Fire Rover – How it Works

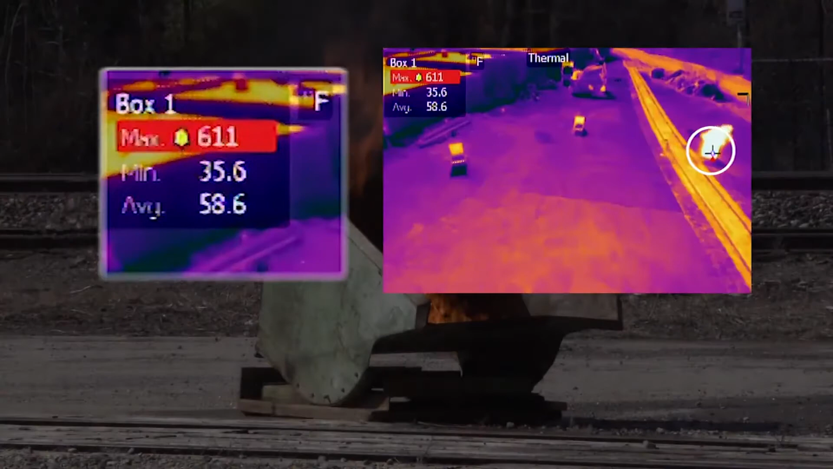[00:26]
On screen: max 611°F, min 35.6°F
and alerts Fire Rover's live monitoring station. Trained operators evaluate the risk and can trigger the foam remotely within seconds.
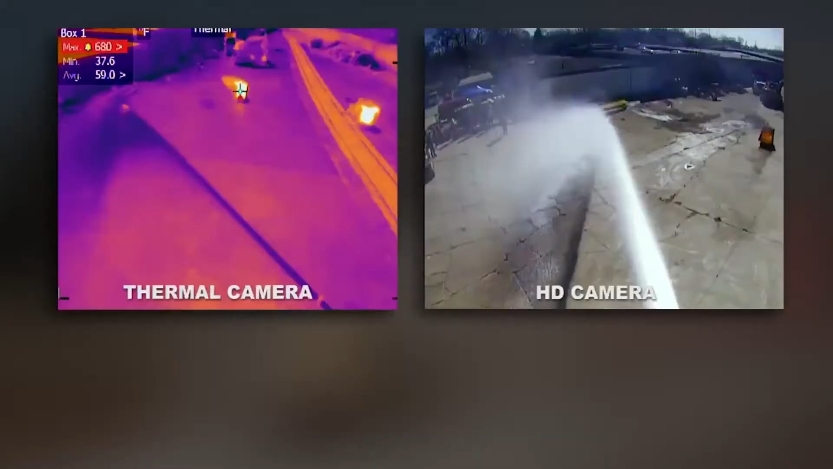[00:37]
Operators aim the foam using both thermal and HD footage.
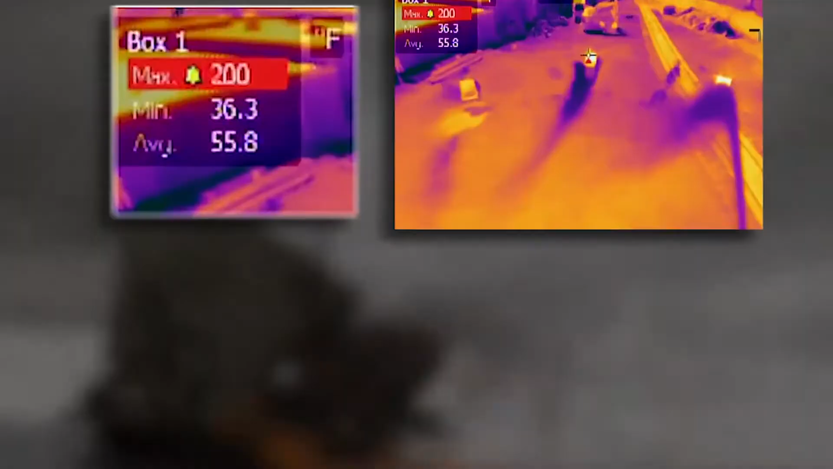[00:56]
On screen: max 200°F, min 36.3°F
The thermal camera confirms when the fire is extinguished and the surface has cooled,
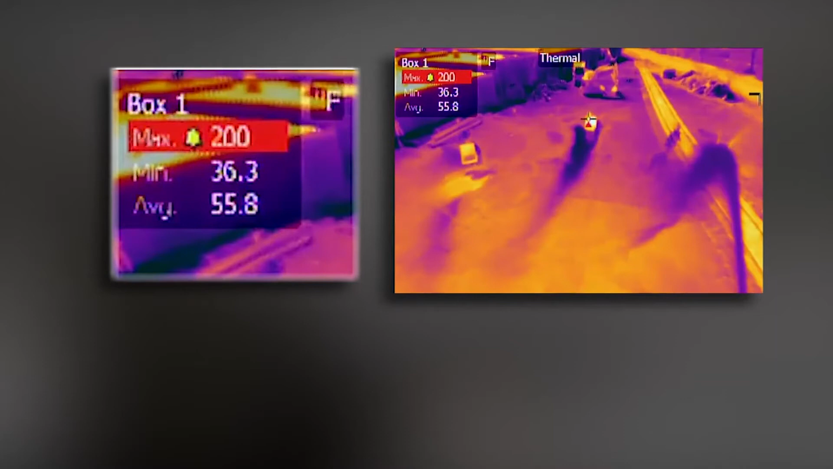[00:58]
On screen: max 200°F, min 36.3°F
eliminating the need for costly fire watch.